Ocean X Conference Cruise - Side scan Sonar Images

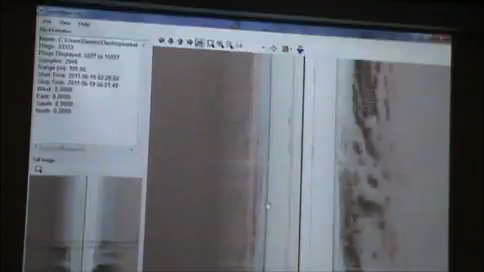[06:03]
Where do you determine the track from the second object to start? Is it like... Here.
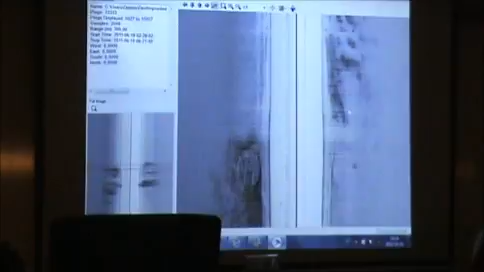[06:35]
Up here. It just looks like shadows, but... Yeah. Yeah.
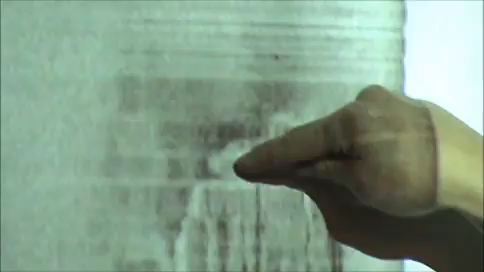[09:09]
And it is probably somewhere around here. Yeah.
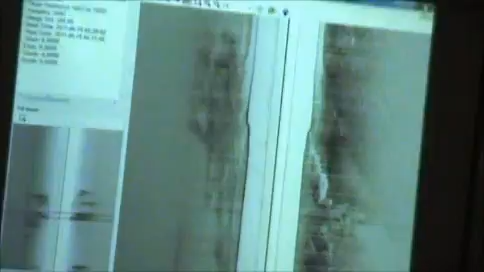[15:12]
From 3, 4, 5. 22. It's difficult to see.